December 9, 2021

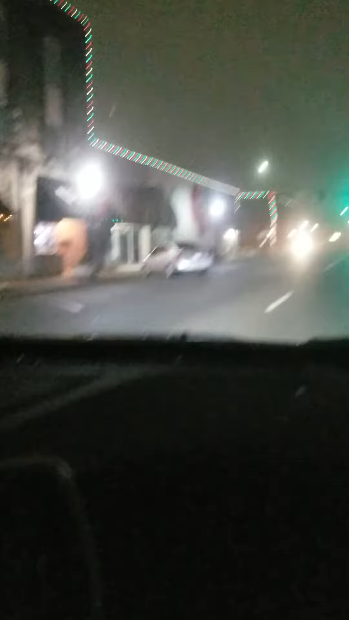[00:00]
Okay, Laura, this is, we're taking this little, I don't know what that store is there called, Wild, but it looks like something you and I would have enjoyed looking at. It's women's clothing and accessories. Anyway, all of downtown Benton is decorated this year. It's way more decorated than what I've ever seen it before.
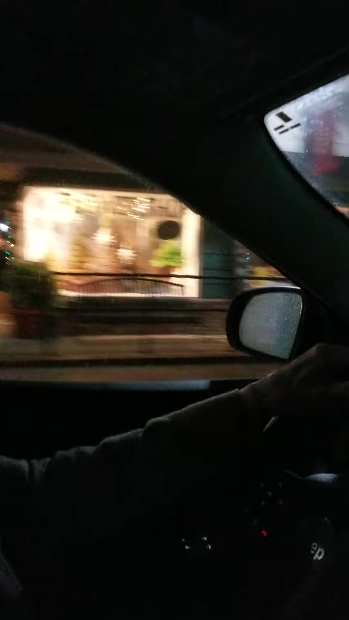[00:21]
It's living in a great big tree right over there. And there's Urban Image and, look, I mean, there's,
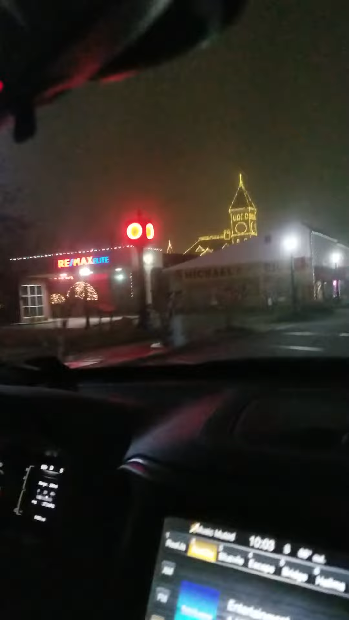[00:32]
you know, all these businesses down here have got lights and stuff.